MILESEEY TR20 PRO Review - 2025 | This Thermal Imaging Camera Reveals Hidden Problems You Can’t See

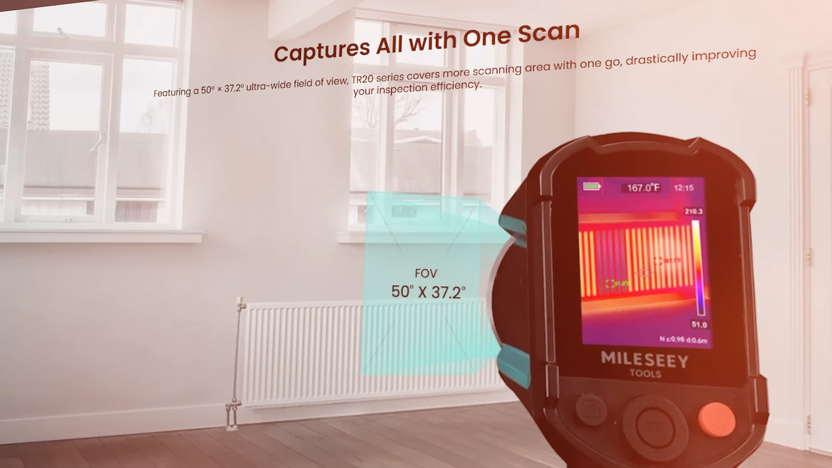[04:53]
On the thermal display, the 50-degree wide-angle lens captures more area in each scan. This means fewer movements to inspect large surfaces.
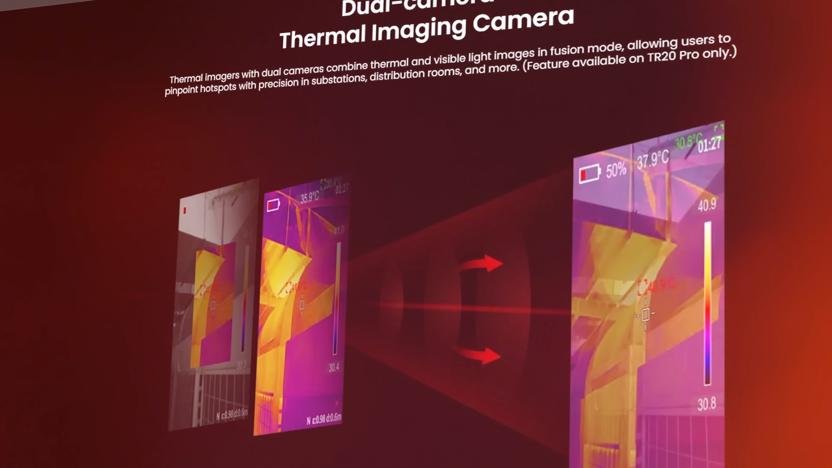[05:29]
With the dual camera system, you can see both the thermal signature and the actual component in the visible light image.